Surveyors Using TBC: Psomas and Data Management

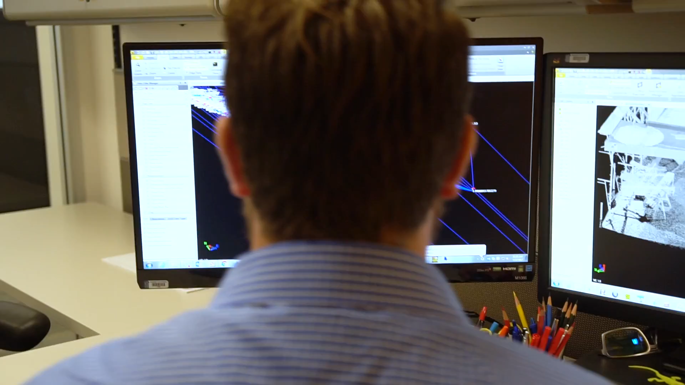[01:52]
You just tie that PDF of a note to it and that will remain there as a backup for your data.
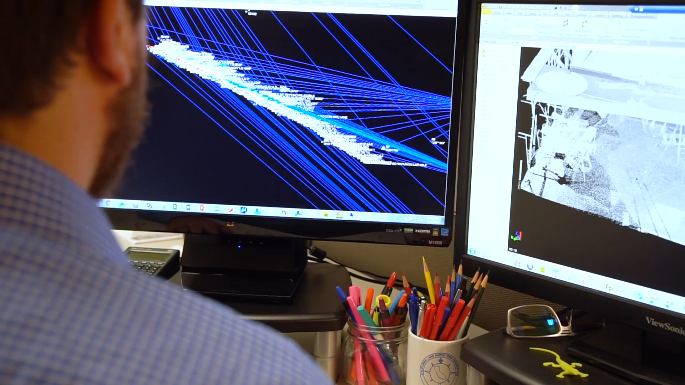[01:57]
So as the industry continues to progress and evolve faster and faster and I think it's pretty evident that we're on the very steep end of a bell curve here with the deployment of drones,